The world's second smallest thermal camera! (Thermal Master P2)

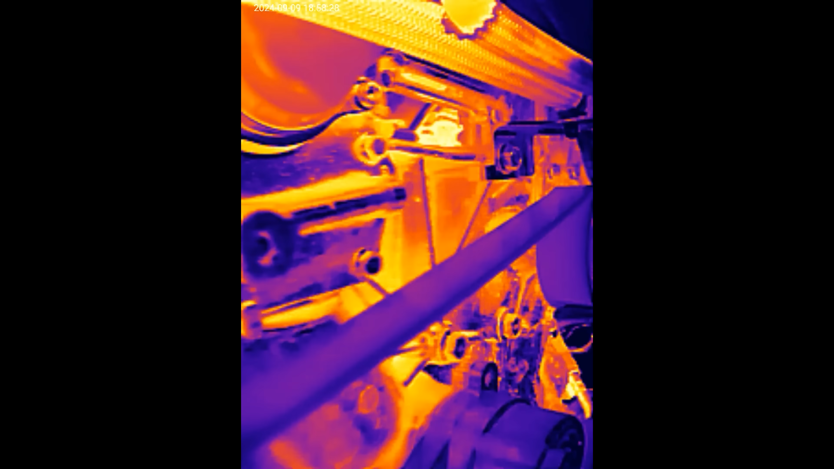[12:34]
I could spin it around there's the fan let's not get it sucked up in that
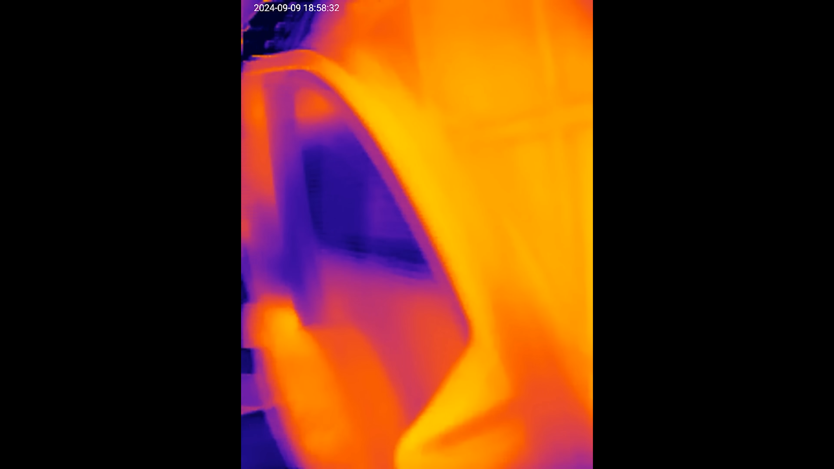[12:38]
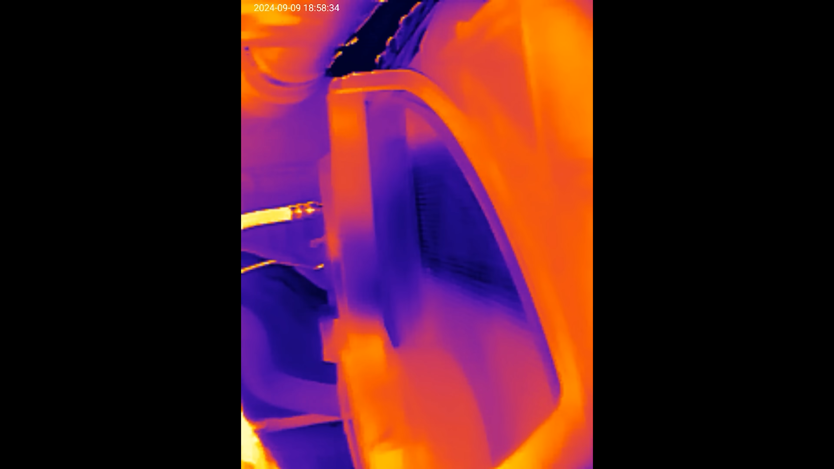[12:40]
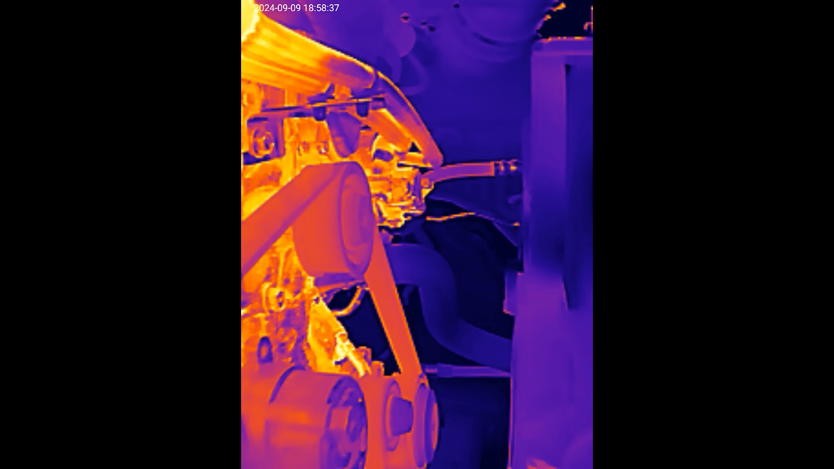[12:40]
there's the fan to the right and the engine to the left so now I have it on an
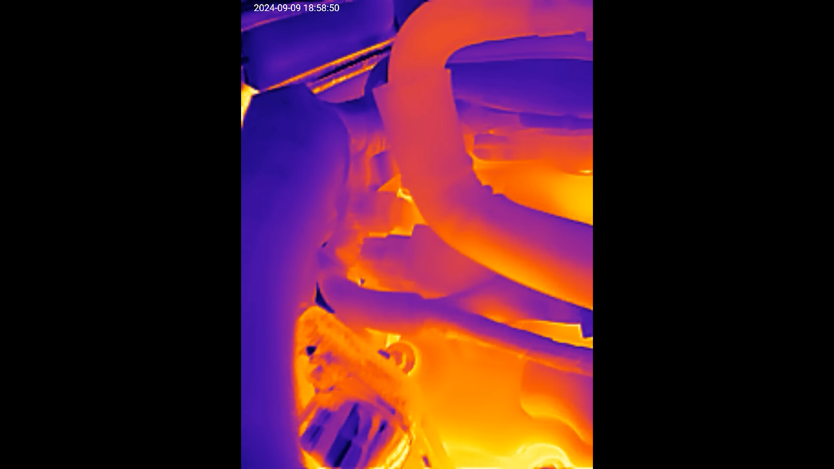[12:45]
extension like cable in a way and I can get
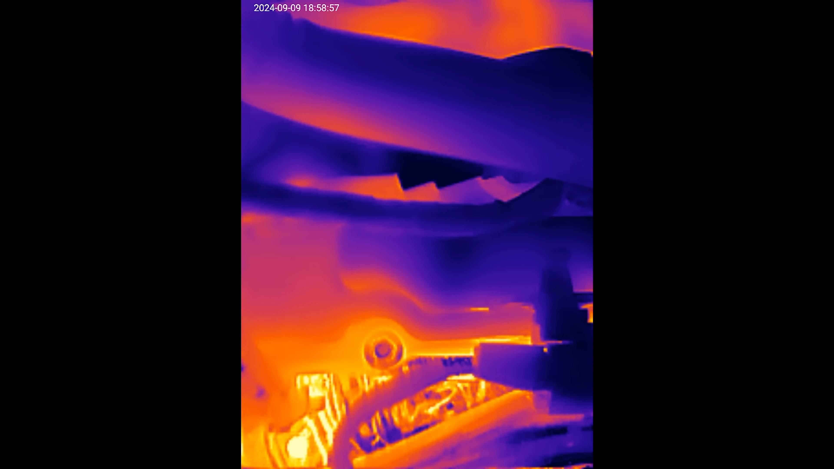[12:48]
it in the even tighter places there's like where the engine and transmission meet
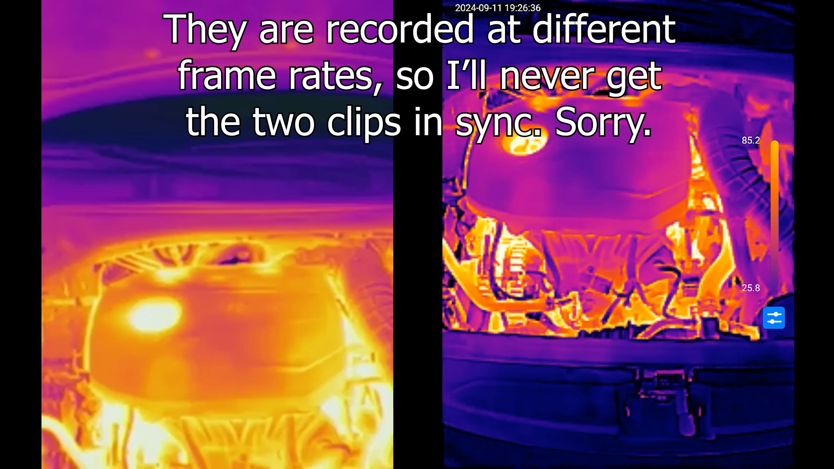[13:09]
all right so the image on the left is going to be from the top don tc 005 what I do like about the top don is it shows that the hottest point is the little red crosshairs right and the center is going to be that top left number so whatever I pointed at it updates to that
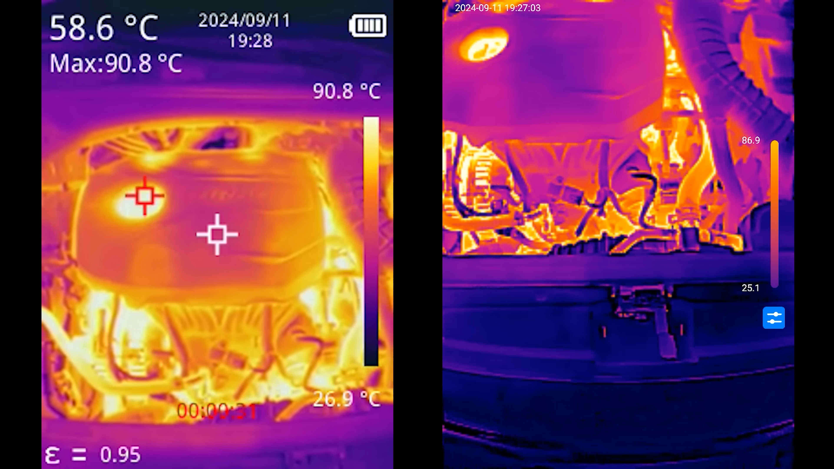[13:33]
On screen: spot 58.6°C, max 90.8°C
so the cold part is 57 the hot part is going to be 90 but the whole time it's going the little red
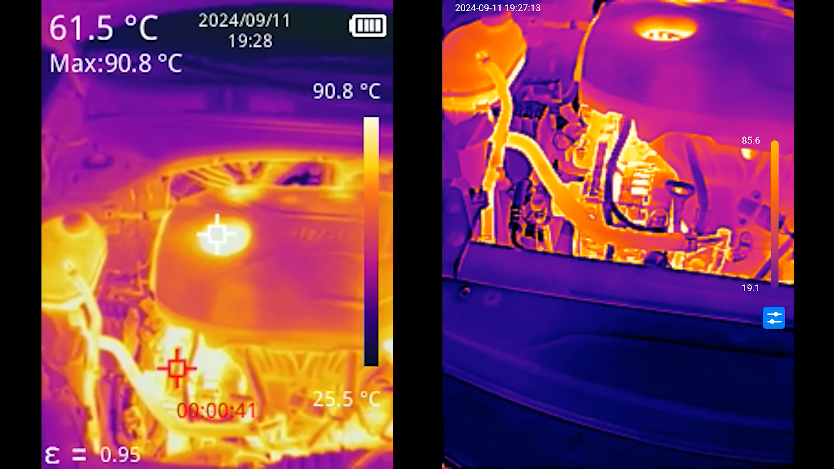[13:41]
On screen: spot 61.5°C, max 90.8°C
crosshair is going to show me the hottest point automatically so it knows that the gas cap right now is at the hottest temperature of anything in here you can kind of tell that on the thermal master by the fact that it's the brightest red of them all and I have the bar on the middle right that is also reflecting the temperatures are so the highest being 87
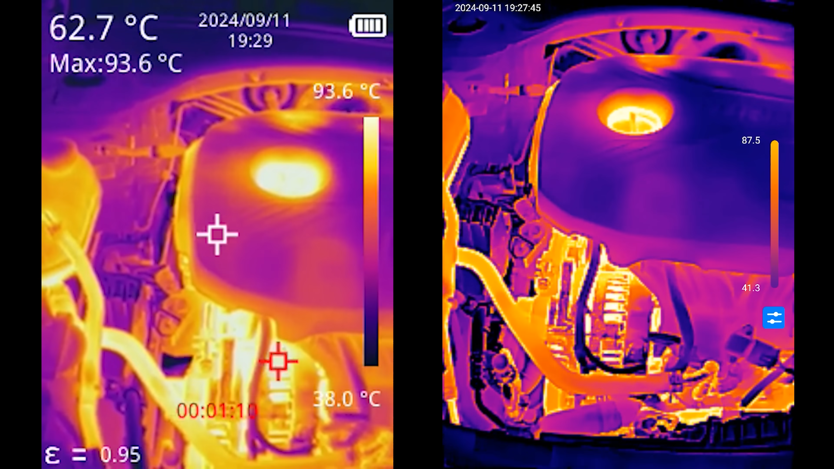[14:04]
On screen: spot 62.7°C, max 93.6°C
so that is pretty cool they both have their pros and their cons I'm definitely digging the thermal master because
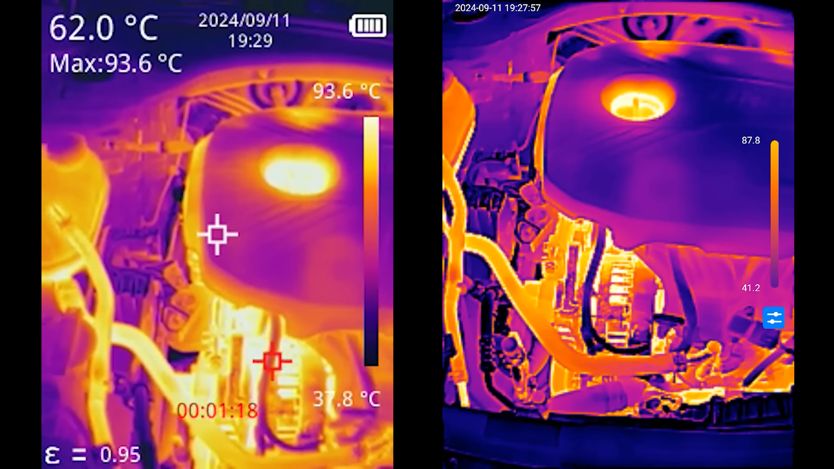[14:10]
On screen: spot 62.0°C, max 93.6°C
it's in my pocket at all times and it's so small and I can easily connect it to my phone and then
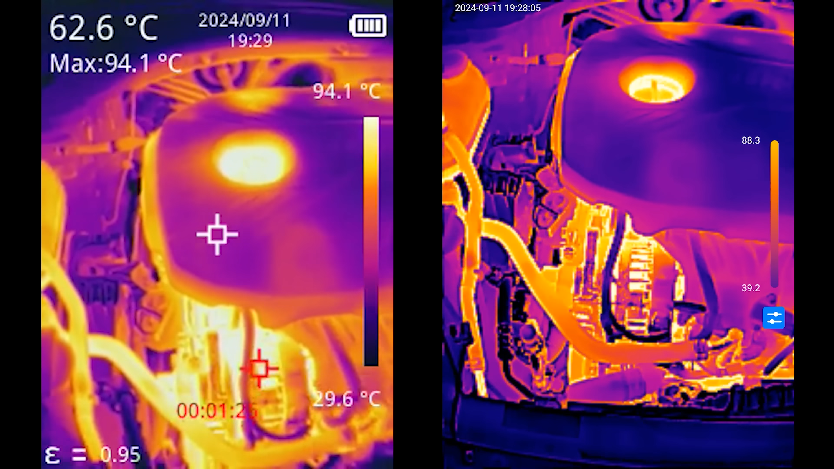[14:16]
On screen: spot 62.6°C, max 94.1°C
I can easily share the video unlike the top don let's get closer with both of them here this isn't going to be
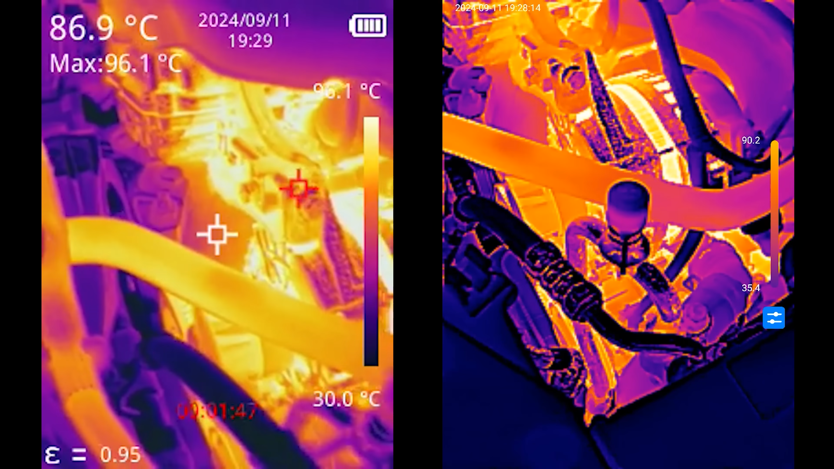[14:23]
On screen: spot 86.9°C, max 96.1°C
a perfect but it's close I can get it to both being even
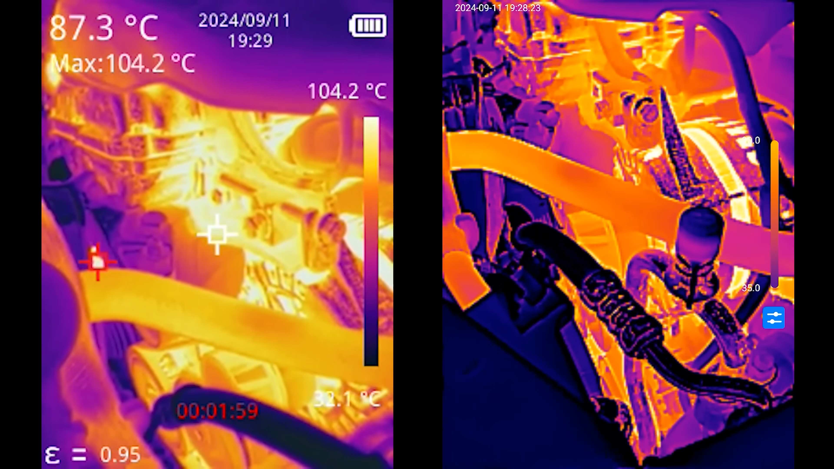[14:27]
On screen: spot 87.3°C, max 104.2°C, scale top 104.2°C
so there you go now I'm going to go ahead and stop recording on both of
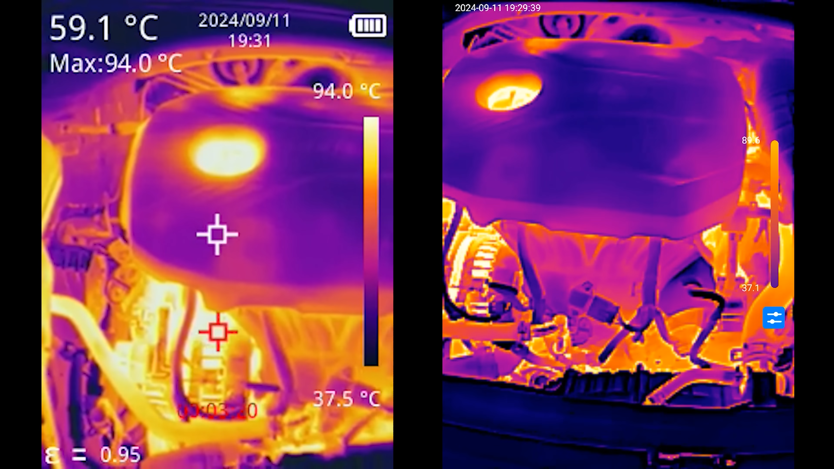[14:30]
On screen: spot 59.1°C, max 94.0°C
these and switch this over to HD mode which the top don does not have and it's going to get rid of that bar on the
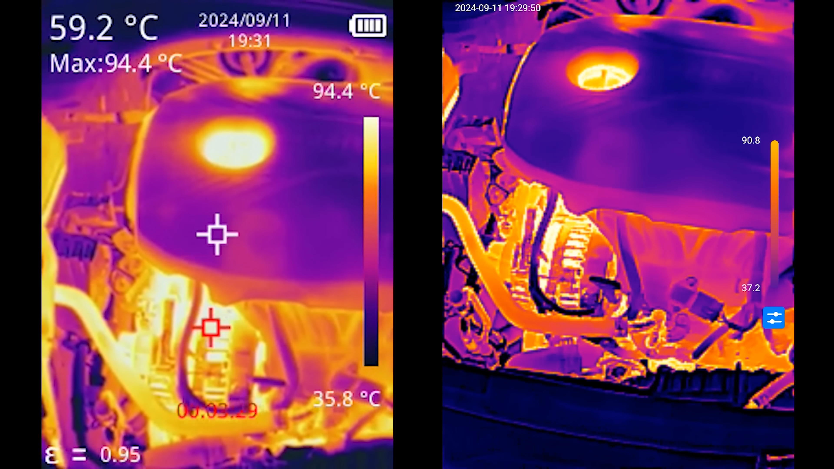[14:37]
On screen: spot 59.2°C, max 94.4°C
right so you're not going to have a clue what the temperature is but I'll switch to that
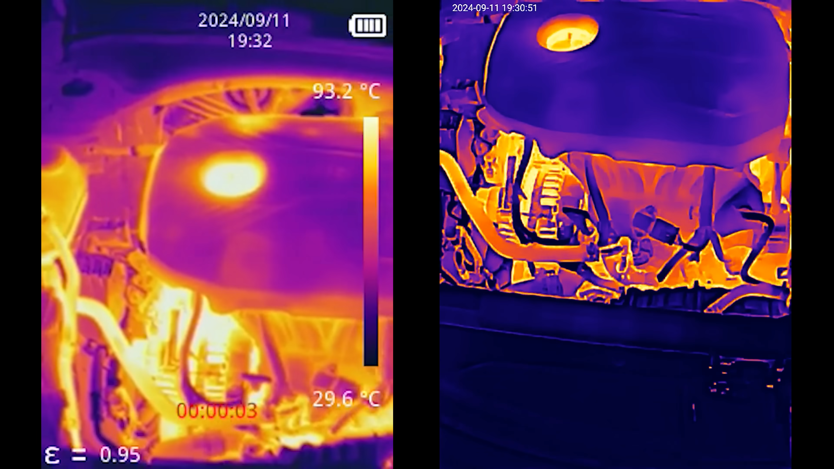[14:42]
On screen: scale top 93.2°C, scale bottom 29.6°C
all right so on the top don I
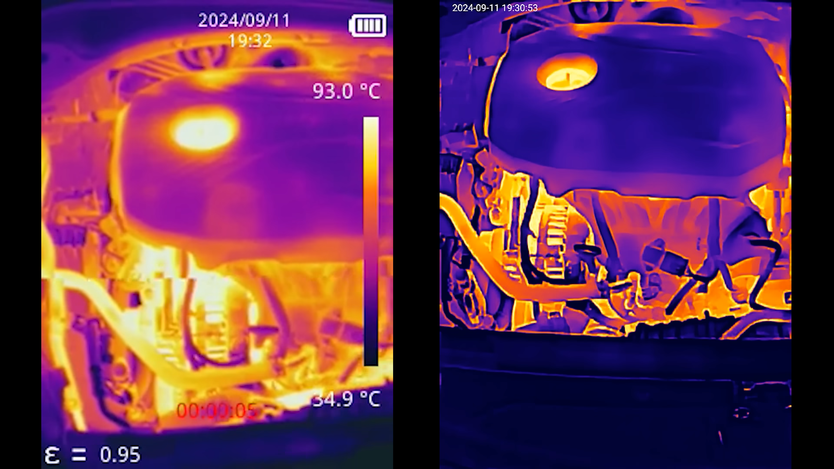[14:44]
On screen: scale top 93.0°C, scale bottom 34.9°C
have it switched off where it doesn't show crosshairs anymore and it has the bar on the right which indicates the
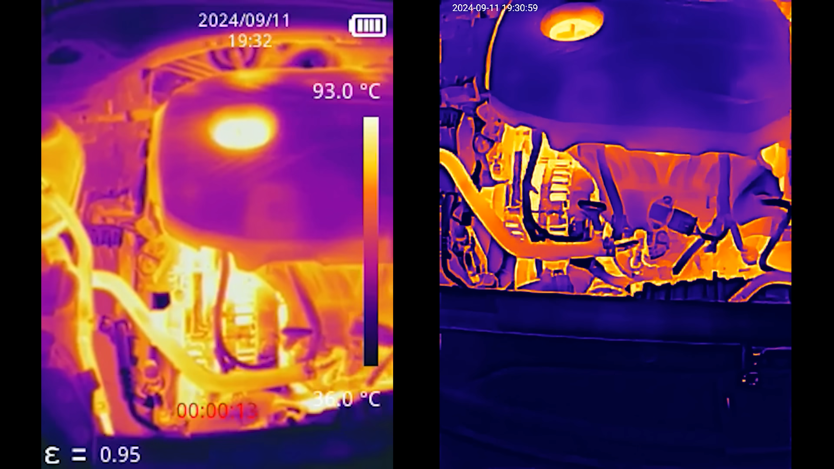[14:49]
On screen: scale top 93.0°C, scale bottom 36.0°C
lowest and the highest temperatures but now that we're in HD mode on
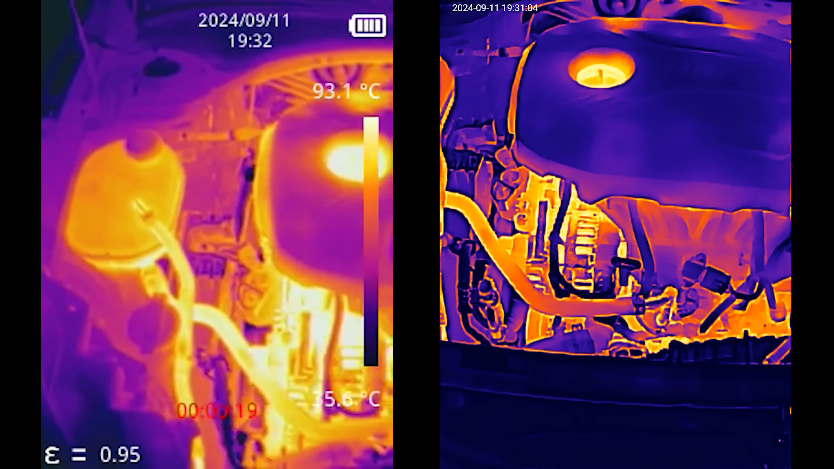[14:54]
On screen: scale top 93.1°C
the thermal master it doesn't have that scale anymore you cannot have the scale when you're in HD